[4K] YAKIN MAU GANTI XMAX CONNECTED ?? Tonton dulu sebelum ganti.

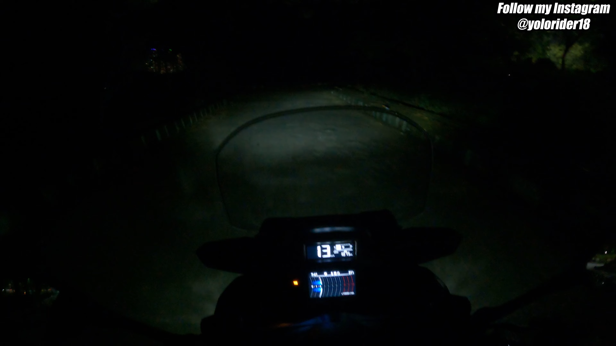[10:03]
kalau menurut gua oke sih maksud gua terang
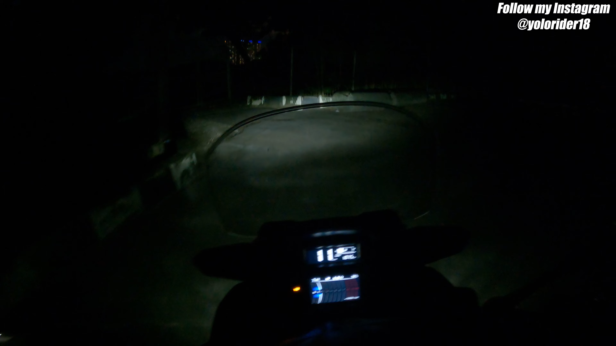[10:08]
tapi apa ya maksudnya terangnya itu tuh tidak seperti motor-motor pada umumnya ya iyalah ya ini kan 250 cc dan full LED lampunya ya nah tapi sepertinya bagi gua jika kita di jalanan yang
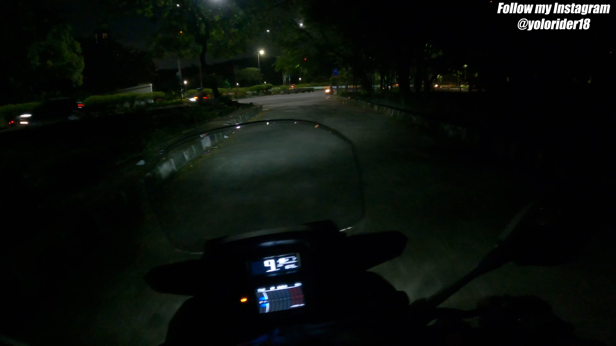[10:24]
normal lampu ini tidak terlalu terang-terang banget temen-temen alias apa ya ya kurang dahsyat lah kalau menurut gua ya